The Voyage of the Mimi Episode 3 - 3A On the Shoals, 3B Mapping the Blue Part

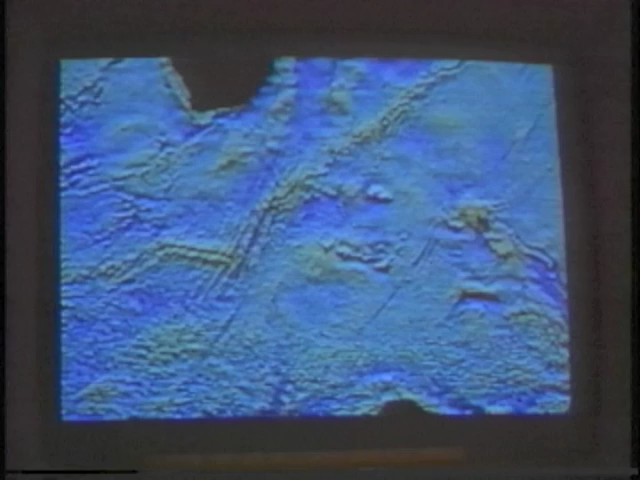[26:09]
There are a lot of seamounts and plateaus, trenches and valleys.